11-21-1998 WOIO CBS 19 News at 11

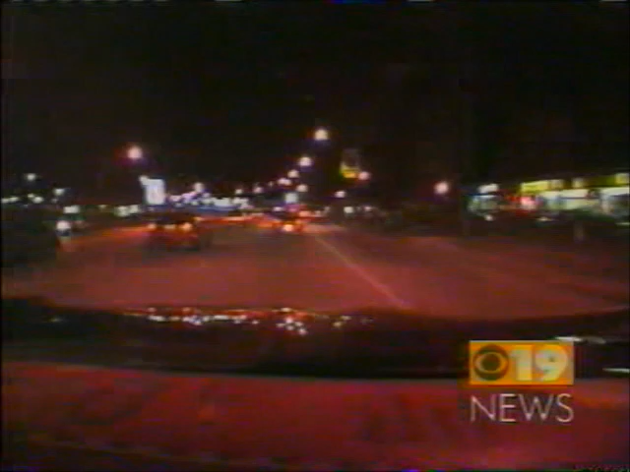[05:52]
And some older drivers simply can't see well at night.